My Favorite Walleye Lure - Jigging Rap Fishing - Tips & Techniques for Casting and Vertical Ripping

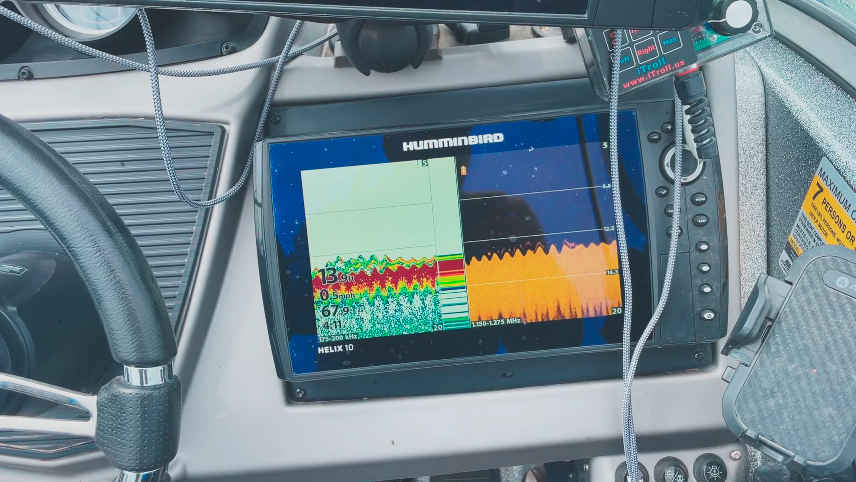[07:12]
Okay, you got fish under you. Right there. Right under you, Kraft.